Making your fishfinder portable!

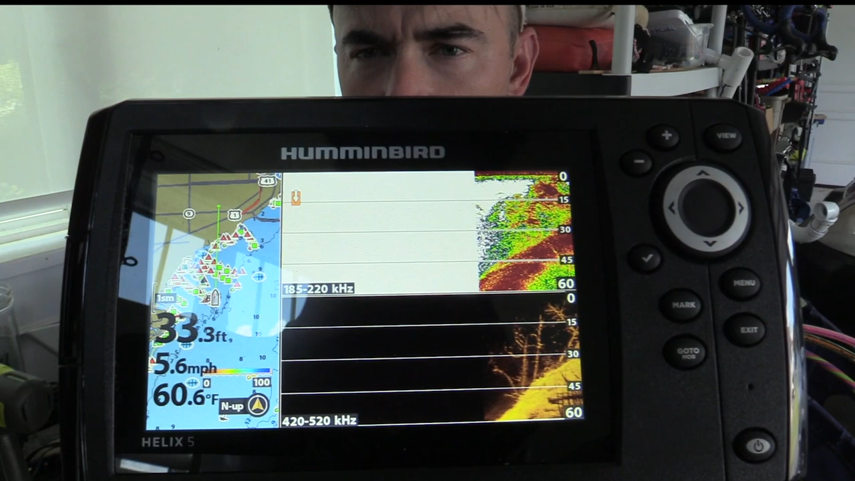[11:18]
On screen: depth 33.3 ft, water 60.6°F, speed 5.6 mph
you can see the chirp on the bottom, the high definition sonar and then your traditional sonar on that top pan,
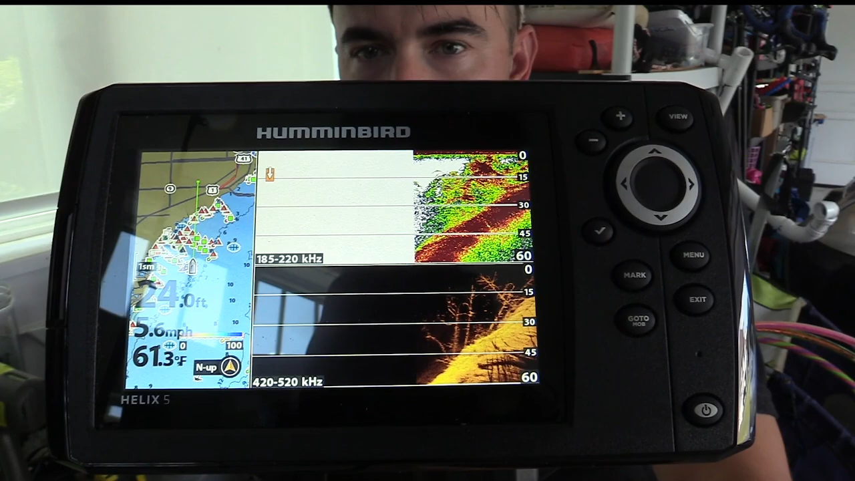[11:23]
On screen: depth 24.0 ft, water 61.3°F
so pretty cool, can't wait to get out and give this thing a try.